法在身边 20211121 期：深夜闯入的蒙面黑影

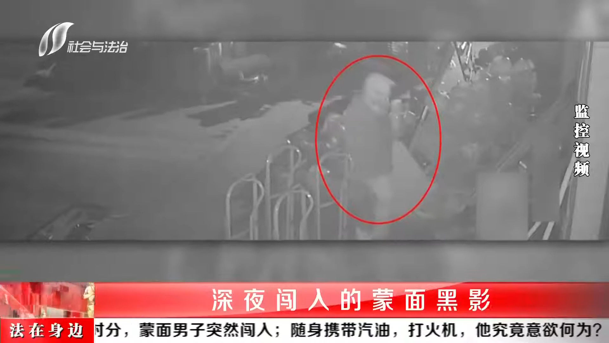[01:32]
这个男子头戴一顶工地上的装卸帽一只口罩遮住了大半张脸男子在五金店门外徘徊了大约一个小时凌晨两点左右他又回到了五金店外此时男子手里多了一把铁锤